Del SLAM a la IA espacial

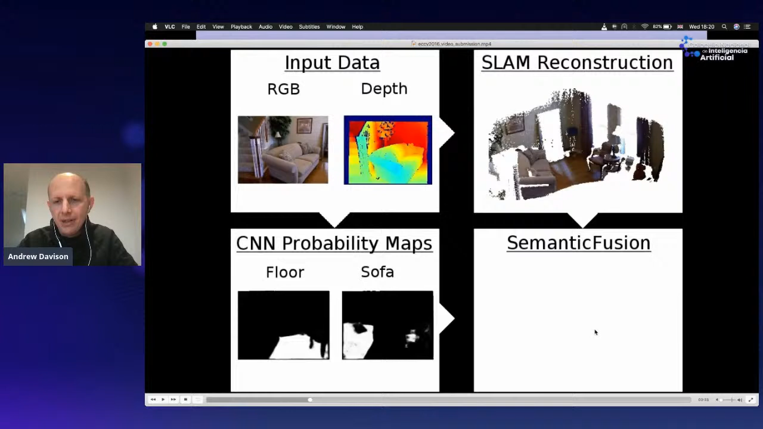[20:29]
And then what we do is we literally just combine these two things. So we take the CNN probability maps from images and we project them into our 3D SLAM map. So then each little circle in our SLAM map is then holding an estimate of what type of object it thinks it is.
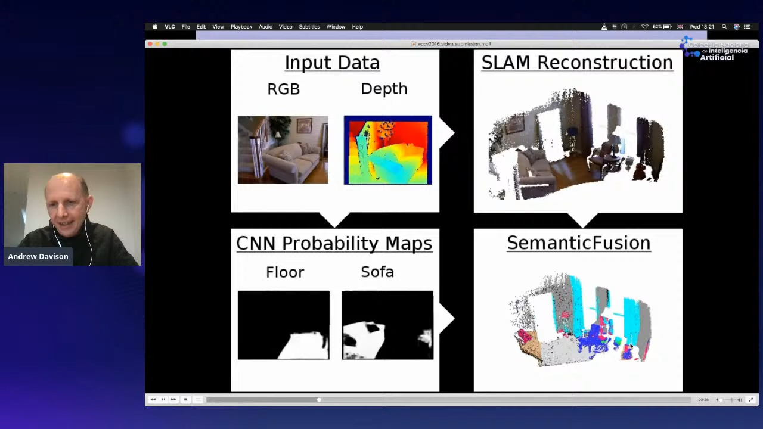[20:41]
And then we can actually get much better labelling of a scene by this kind of incremental 3D fusion than you could get just from labelling a single image.
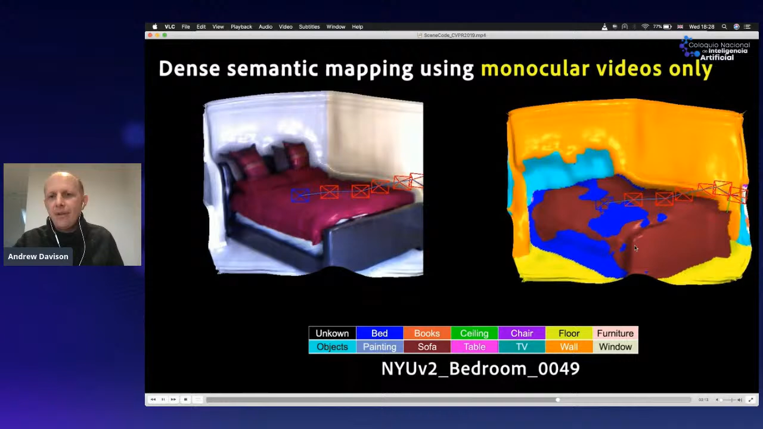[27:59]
a 3D representation and estimate the semantic labels of that scene. But you'll see that the sort of performance is quite different. So in some ways, this looks more kind of low resolution, it's kind of a bit blobby.
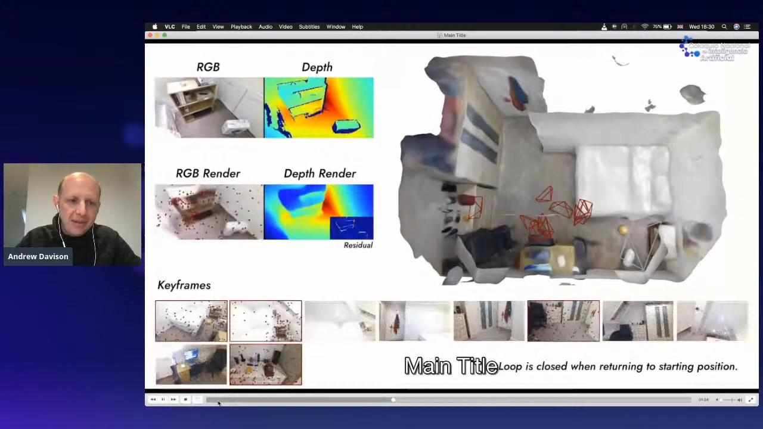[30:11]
So it outputs, you know, 1 if it thinks that's part of an obstacle, and 0 if it thinks that it's part of empty space. So what we have done in our new work called IMAP is to implement a real-time SLAM system for the first time that uses this type of implicit neural network based representation. So here's the system being
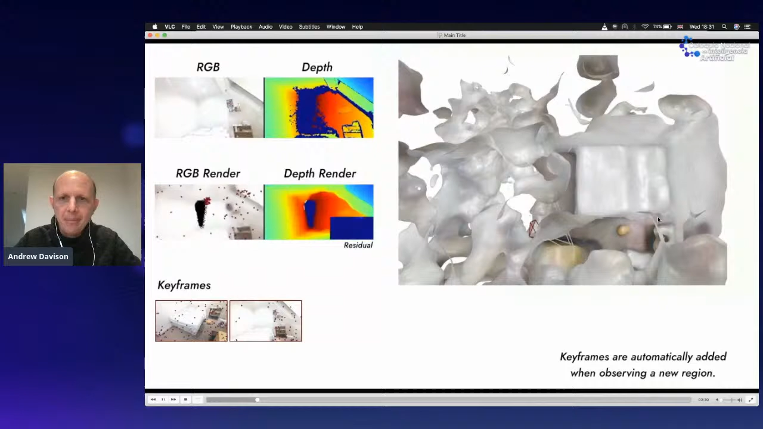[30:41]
So as we capture every new color and depth image,
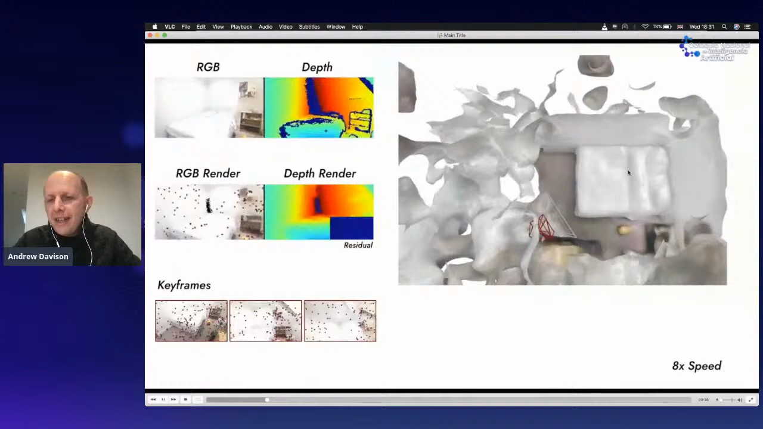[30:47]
we're using that as a sort of extra piece of training data to help us improve this neural network.
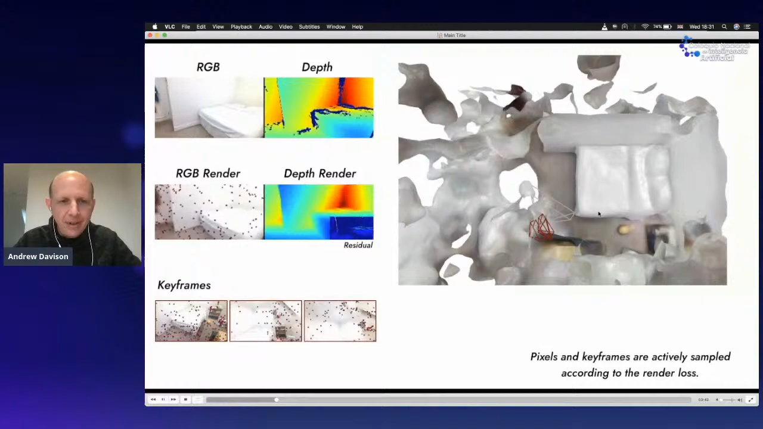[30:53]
So you can see, you know, the actual data captured from the camera at the top here,
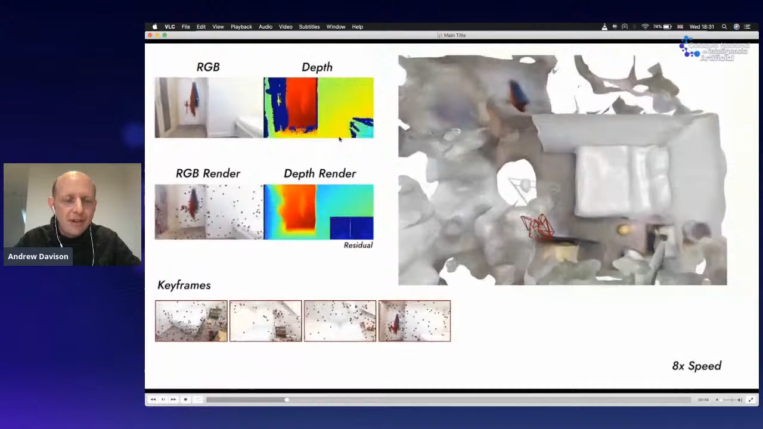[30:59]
and then just below that, these are the renderings from our neural network.
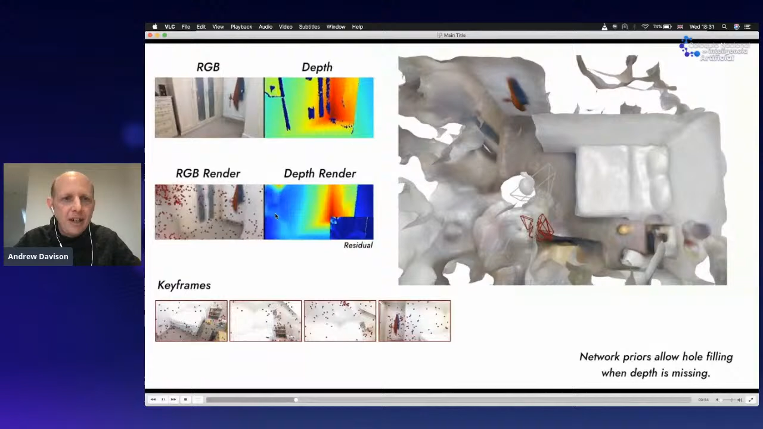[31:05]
So if the neural network's working really well, then these renderings should look the same as the actual captured data.
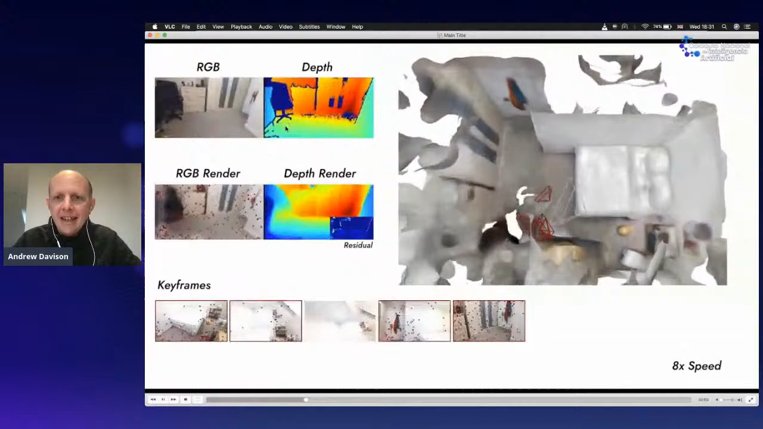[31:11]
And you can immediately see that this has some really nice properties, this network.
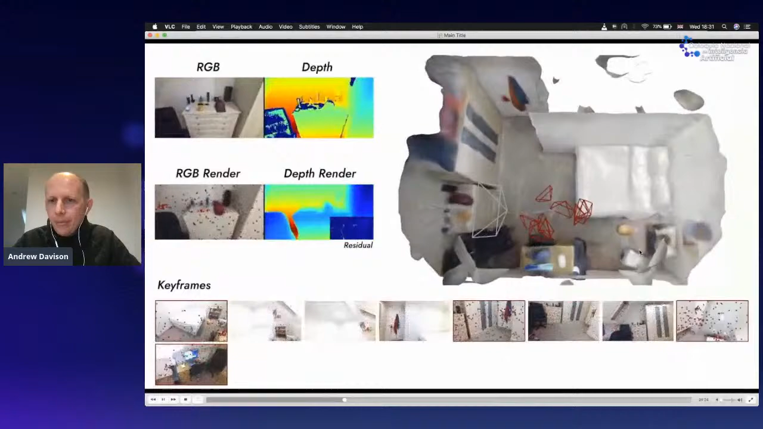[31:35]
We've never seen the back of these objects, but the neural network, you know, it has to generate an occupancy value everywhere.
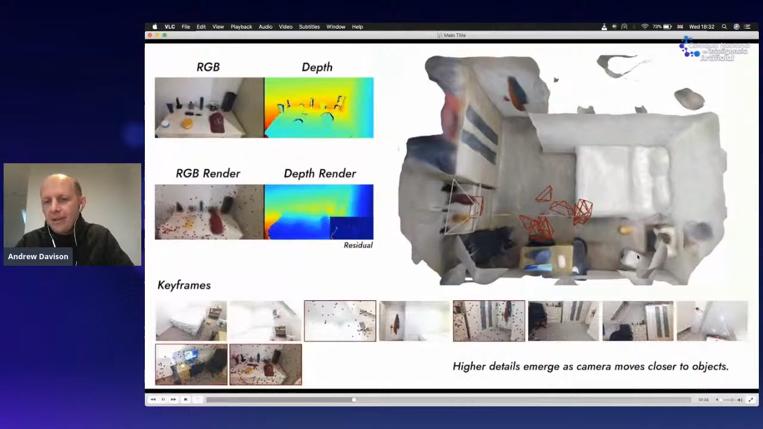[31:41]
And it does a pretty nice job of kind of filling in plausible values for the back of these objects, even if we've never seen them.
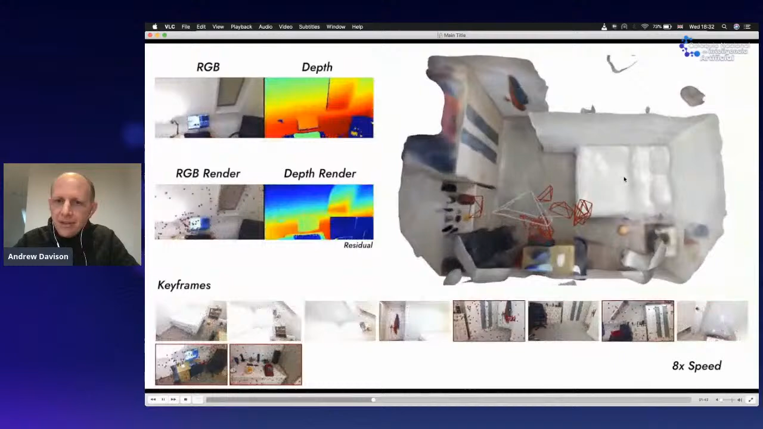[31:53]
So this is very, very, very new work. So another very nice property of this is that this is actually quite a small neural network.
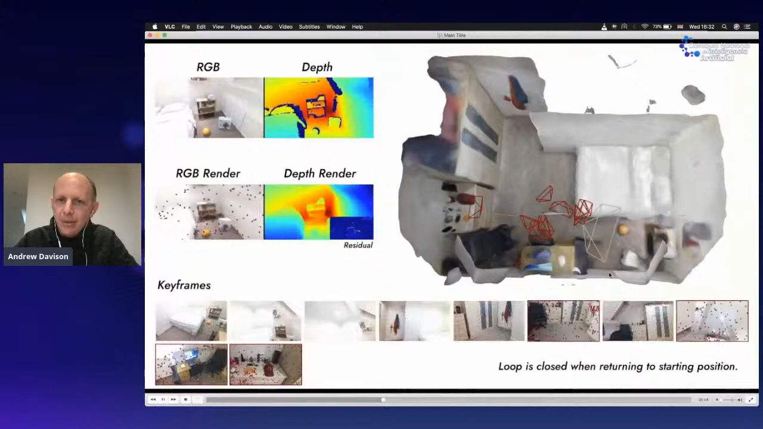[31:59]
So it only has about one megabyte of weights, which means it's really a very kind of compact representation of the geometry in this room.
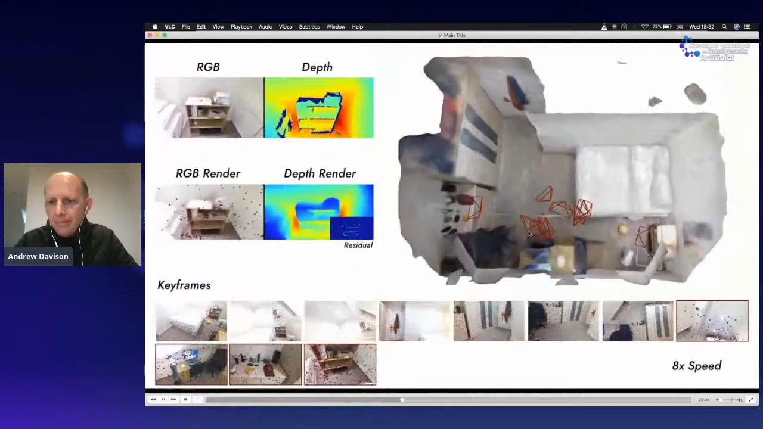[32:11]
And that's one of the reasons we can actually run a system like this in real time.
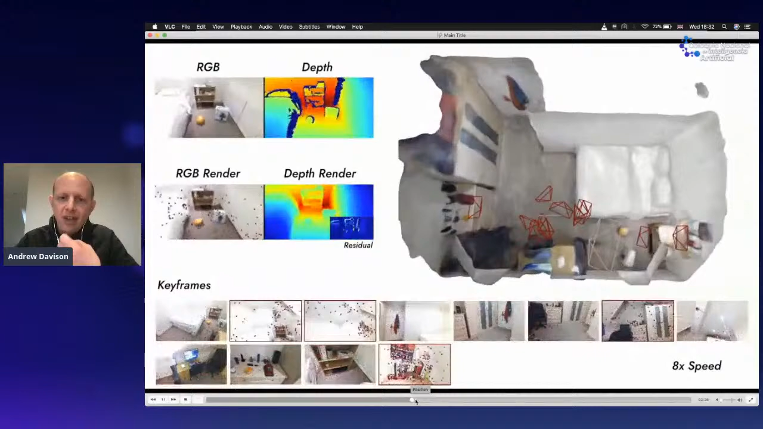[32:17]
So we're actually training in real time to represent the shape of the scene.